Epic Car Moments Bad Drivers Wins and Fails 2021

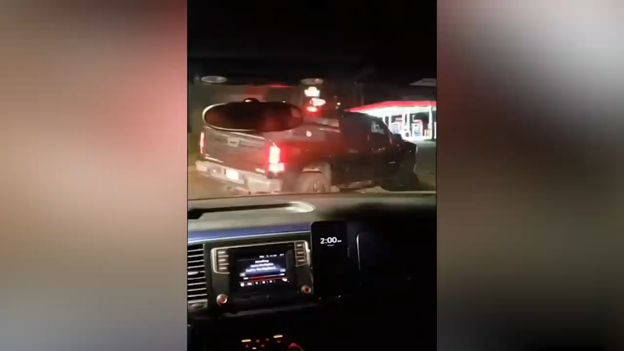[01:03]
Oh. Stuck now. Oh my god. No, don't pull. Don't do it. That fart truck. Dumbass. We just high-sided your truck, buddy.